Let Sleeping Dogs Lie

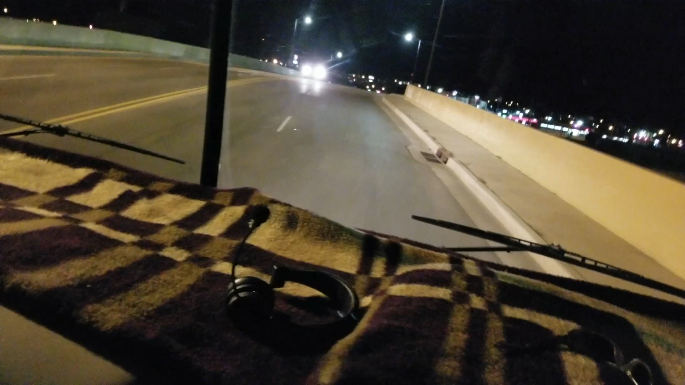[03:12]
I'm not sure. From what I've seen, it looks like we have to turn left, turn right, back right again. Yeah, yeah, see, it says don't enter there.
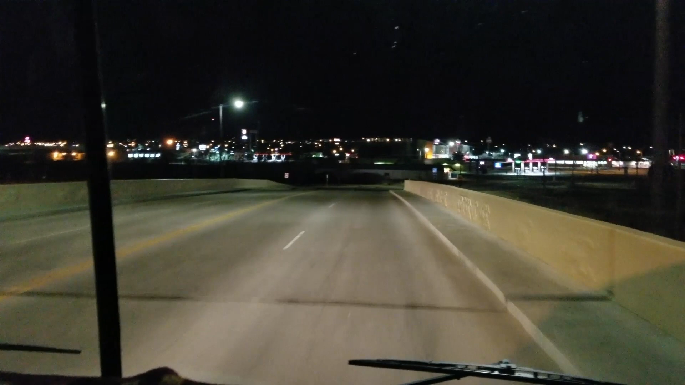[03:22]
So okay, 2 West 40, right there. You got to turn right there. I guess right there. 2 West 40, right there. Take a left. There we go. I think we're going to get on the interstate. We were so tired last night, we just didn't feel like exploring around here a little bit.
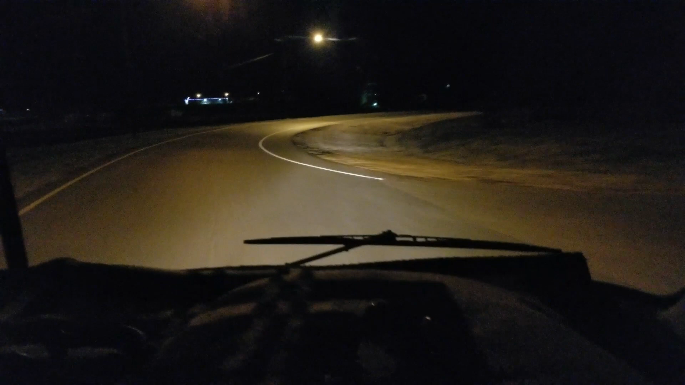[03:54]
We just kind of went to Walmart, bought us a microwave meal. Ended up being pretty good, though. Had some stuffed bell peppers, fresh green salad, some broccoli and cheese. So pretty good meal for a, what you want to call it, 10-minute fix-up.
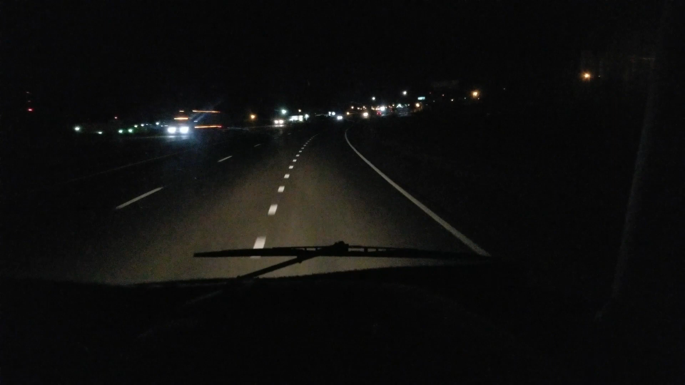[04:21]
Alright, well, ain't much to see out here on the interstate. We just headed out, so we're going to shut you down. We'll see you in a bit.